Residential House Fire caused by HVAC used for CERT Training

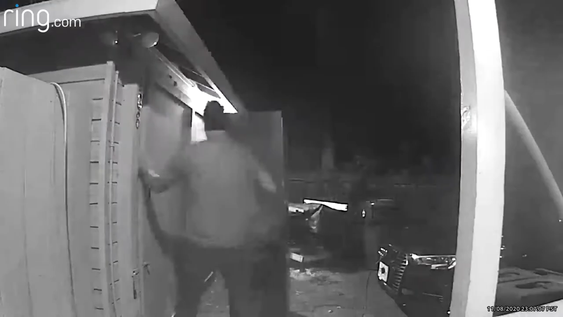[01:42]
Excuse me? 108 up. It's the furnace. Is the house on fire or just the furnace? Can't tell!